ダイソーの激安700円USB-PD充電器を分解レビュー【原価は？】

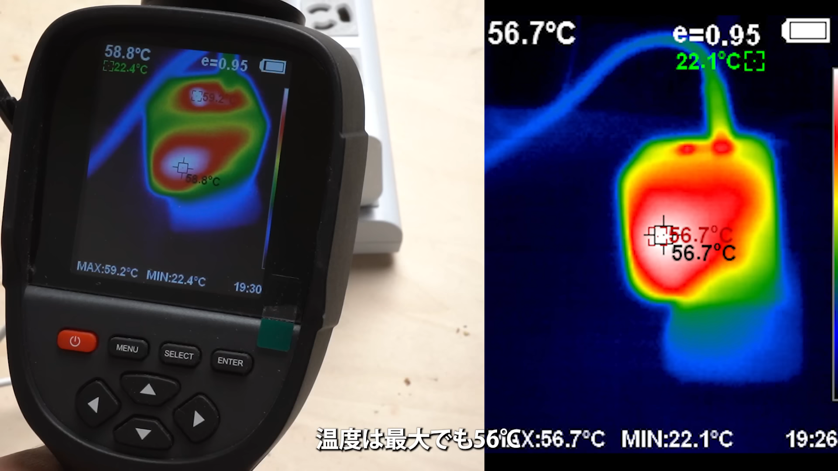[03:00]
20Wの時の温度です温度は最大でも56度まあ一般的な温度の範囲内に収まっています今回のダイソーのUSB充電器